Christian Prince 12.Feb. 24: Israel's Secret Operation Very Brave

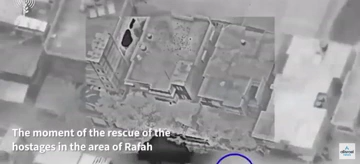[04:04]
Those the Israeli forces, they were in the ground, and they are releasing the house of Shia. The video is very short. So, sorry, I wish I could show you more, but this is what they have.